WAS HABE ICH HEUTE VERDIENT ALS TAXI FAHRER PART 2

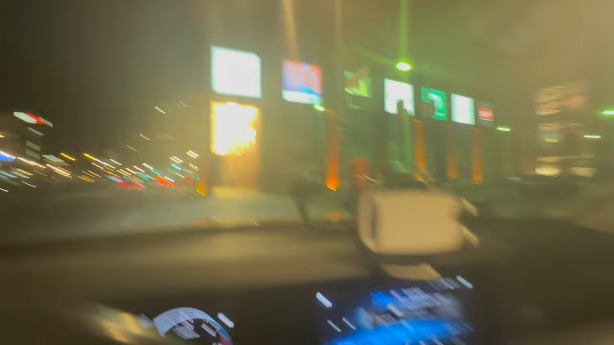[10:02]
Na, das zeige ich euch mal. Hier ist Alexanderplatz. Alexa. Vielleicht seht ihr das nicht durch diese ganzen Lichter.
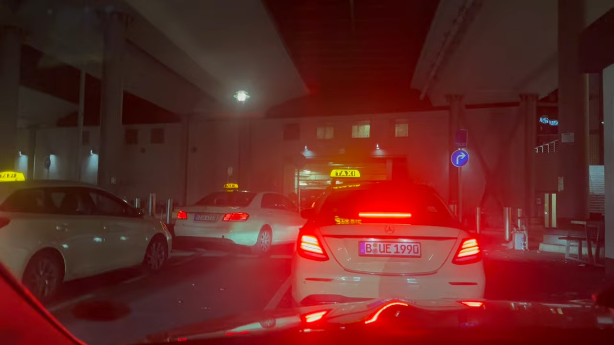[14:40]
Hauptbahnhof, Hauptbahnhof, Hauptbahnhof. Wir wollen kundeln. Warum ich so rede, keine Ahnung. Aber ich bin jetzt auch drinnen. Am Hauptbahnhof, Taxihälteplatz. Warten wir mal ab. Ja, keine Ahnung, was ich noch machen soll.